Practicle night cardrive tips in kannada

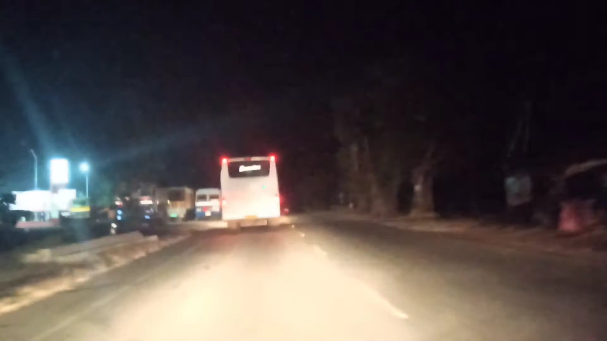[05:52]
ರೋಡು ನಾನೆಲ್ಲ ಎಕ್ಸಾಕ್ಟಾಗಿ ನೆನಪಿಟ್ಕೊಳ್ಳಿಕ್ಕಿಲ್ಲ ಈ ಥರ ಬಸ್ಸಸ್ ಎಲ್ಲ ಇರುತ್ತಲ್ವ ಸೊ ನೀವೇನಾದ್ರು ಓವರ್ಟೇಕ್ ಮಾಡ್ತೀರಂದ್ರೆ ಸ್ವಲ್ಪ ಲೆಂಗ್ತ್ ಜಾಸ್ತಿ ಇರುತ್ತೆ
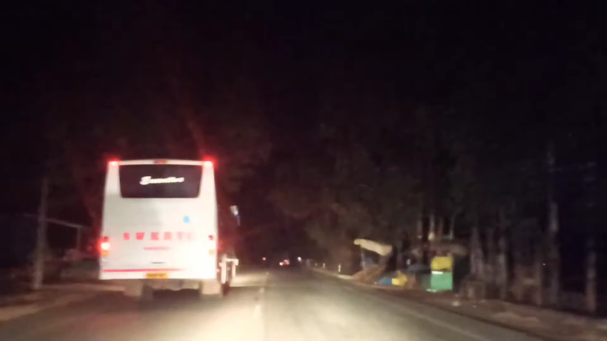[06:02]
ಸೊ ಆ ಮೂಮೆಂಟಲ್ಲಿ ಮಾತ್ರ ಸ್ವಲ್ಪ ಸ್ಪೀಡಾಗಿ ಓಡಿಸ್ಕೊಂಡು ಹೋಗಿ ನೋಡಿ ಇವಾಗ ಇಂಡಿಕೇಟರ್ ಹಾಕಿರಲೇಬೇಕು ಲೈಟಿಂಗ್
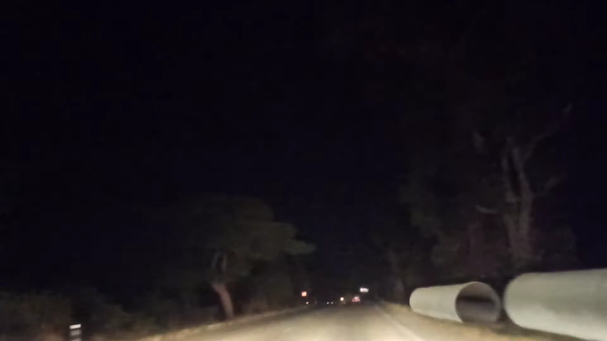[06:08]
ಸ್ವಲ್ಪ ಆ ಗಾಡಿ ಮೇಲೆ ಸ್ವಲ್ಪ ಸ್ಪೀಡಾಗಿ ಹೋಗ್ಬಿಟ್ಟು ಆಮೇಲೆ ಮತ್ತೆ ಲೆಫ್ಟಿಂದ ಇಂಡಿಕೇಟರ್ ಹಾಕೊಂಡು
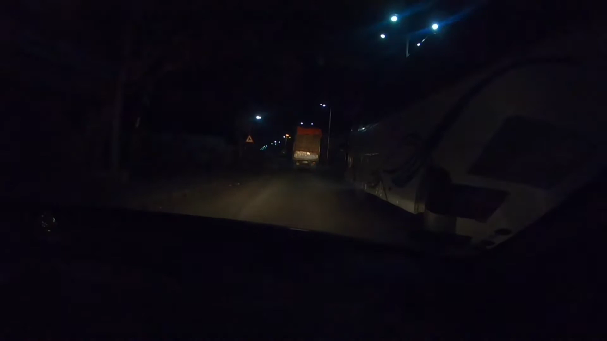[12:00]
ಅಂದರೆ ಸ್ಪೀಡ್ ಜಾಸ್ತಿ ಇರುತ್ತೆ ಅಂದರೆ ಗಾಡಿ ಸಮಯ.
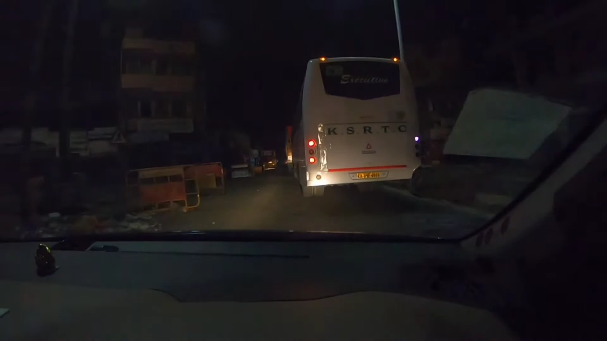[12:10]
ಇನ್ನೊಂದು ಇದು ಬ್ಯಾರಿಕೇಡ್ ಹಾಕಿರ್ತಾರೆ ಕೆಲವೊಂದು ಕಡೆಗೆ, ಸೊ ಅಲ್ಲಿ ನೀವು ಗಾಡಿ ಸ್ಲೋ ಮಾಡಲೇಬೇಕಾಗುತ್ತೆ.
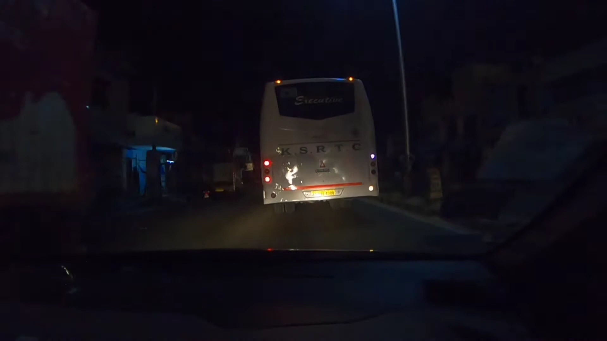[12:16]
ಅಂದರೆ ಯಾವುದೋ ಒಂದು ಸಿಟಿ ಬಂದಾಗ ಬ್ಯಾರಿಕೇಡ್ ಲೈಕ್
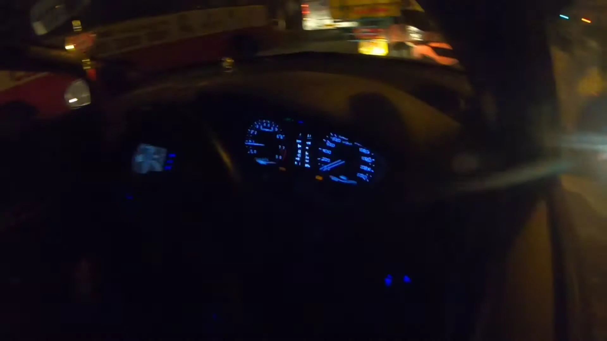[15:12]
ಸೊ ನೀವೇ ಸ್ವಲ್ಪ ಸ್ವಲ್ಪ ಓಡಿಸ್ತಾ ಇದ್ದಾಗ ನಿಮಗೆ ಆಟೋಮೆಟಿಕ್ಲಿ ಗೊತ್ತಾಗ್ಬಿಡುತ್ತೆ ಏನೇನು. ಬಟ್ ಕಲಿಯುವಂಥ ಸ್ಟೇಜಲ್ಲಿ ಸ್ವಲ್ಪ ಕಾನ್ಸಂಟ್ರೇಟ್ ಜಾಸ್ತಿ ಮಾಡಿ, ಅಂದರೆ ಸ್ವಲ್ಪ ಹುಷಾರಾಗಿ ಓಡಿಸಿ.
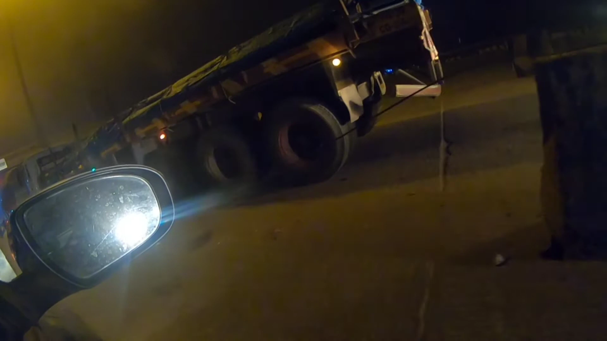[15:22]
ಇವಾಗ ನಿಮಗೆ ಸ್ವಲ್ಪ ರೂಢಿ ಇದೆ ಅಂತ ಹೇಳಿದ್ರೆ ನೀವು ಸ್ವಲ್ಪ ಕೇರ್ಲೆಸ್ ಆಗಿ ಓಡಿಸಿ ಅಂತ ನಾನು ಹೇಳ್ತಾ ಇಲ್ಲ, ಸ್ವಲ್ಪ ಹೆಂಗೋ ನಡೆದೋಗ್ಬಿಡುತ್ತೆ.
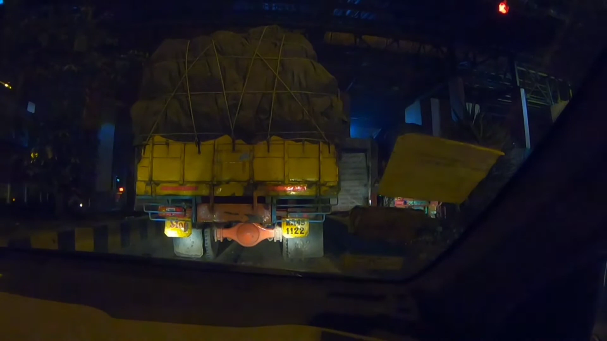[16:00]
ಸೊ ಇದು ಟೋಲಲ್ಲಿರೋದು, ಯಾವ ಟೋಲ್ ಅಂತ ನನಗೆ ಗೊತ್ತಾಗ್ತಾ ಇಲ್ಲ. ಸೊ ಇಲ್ಲೂ ಕೂಡ ಅಷ್ಟೇ, ಇಲ್ಲೇನಾಗುತ್ತೆ ಅಂದರೆ ಇದಕ್ಕಿಂತ ಸ್ವಲ್ಪ ಹಿಂದೆ ಹಂಪ್ಸ್ ಇರುತ್ತೆ.
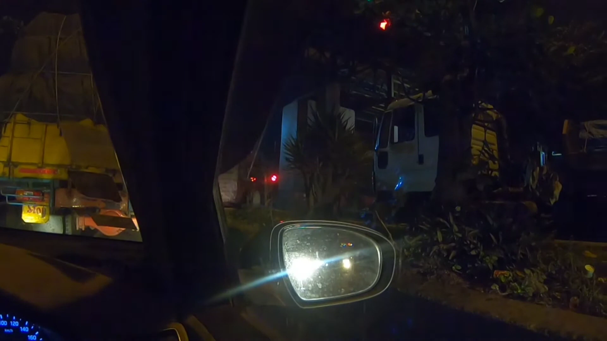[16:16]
ನೀವು ಮುಂದೆ ಒಂದು ಗಾಡಿ ಇದೆ ಅಂತ ಹೇಳಿದ್ರೆ ನೀವು ಒಂದು ವೀಲ್ ಮಾತ್ರ ಹಸಿದ್ರೆ ಅದು ಸಮ್ ಟೈಮ್ ಹಿಂದೆನೋ ಬರುವಂಥ ಚಾನ್ಸಸ್ ಇರುತ್ತೆ.
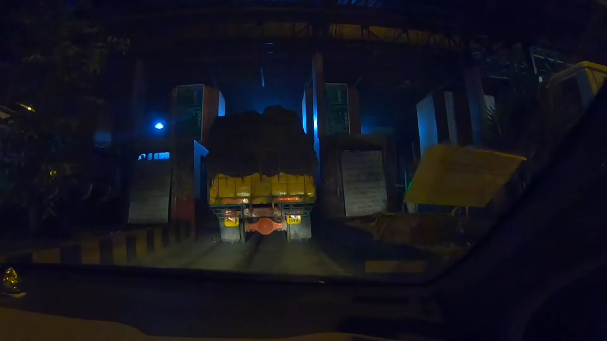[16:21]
ಸೊ ನಿಲ್ಲಿಸಿದರೆ ಹಿಂದೆನೇ ನಿಲ್ಲಿಸಿ, ಇಲ್ಲಾಂದರೆ ಆ ಹಂಪ್ಸನ್ನ ದಾಟಿಸ್ಬಿಟ್ಟು ನಿಲ್ಲಿಸಿ.
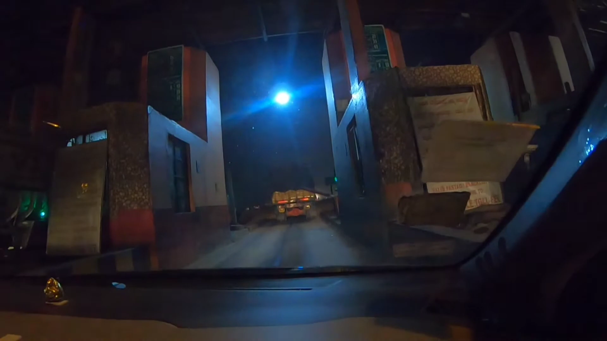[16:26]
ನೋಡಿ, ಇದು ಟೋಲ್ಗೆ ಫಾಸ್ಟ್ಯಾಗ್ ಇದೆ ನಂದು. ಸೊ ಆದರೂ ಕೂಡ ಅವ್ರದ್ದೇನೋ ಅಲ್ಲಿ ಗೇಟ್ ಹಾಕಿಲ್ಲ, ಏನೋ ವರ್ಕ್ ಆಗುತ್ತೆ ಮೋಸ್ಟ್ಲಿ, ಅದಾಗೇನೋ ಬಿಡ್ತಾ ಇದ್ದಾರೆ ಅವರಲ್ಲಿ.
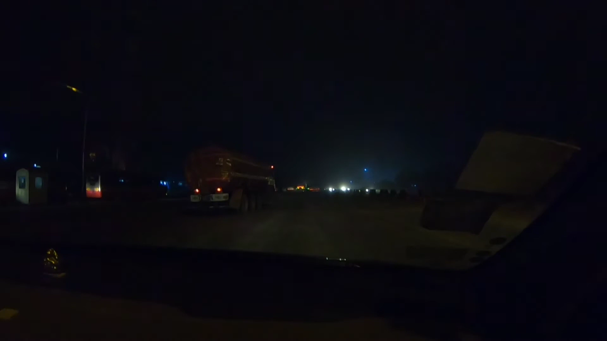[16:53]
ಯಾಕಂದರೆ ನಾವು ಅಲ್ಲಿ ಒಂದು 5-6 ವೇ ಇರುತ್ತಲ್ವ ಇದಕ್ಕೆ ಟೋಲ್ ಇದಕ್ಕೆ. ಸೊ ಅವಾಗಲೂ ಕೂಡ ಸ್ವಲ್ಪ ಒಂದಿಷ್ಟು ಡಿಸ್ಟೆನ್ಸು ನೋಡಿ, ಈ ಥರ ಇಷ್ಟೊಂದು ಲಾರಿಗಳೇ ಬಂದುಬಿಡ್ತವೆ ಸಡನ್ನಾಗಿ.
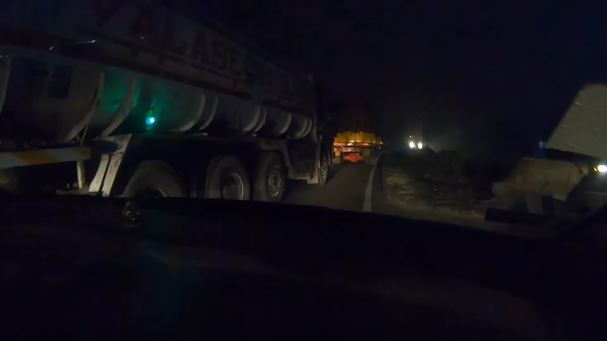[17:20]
ಸೊ ಸಡನ್ನಾಗಿ ಅವರು ಲೆಫ್ಟ್ ಏನೋ ಇದು ಮಾಡ್ತಾ ಹೋಗ್ಬೋದು.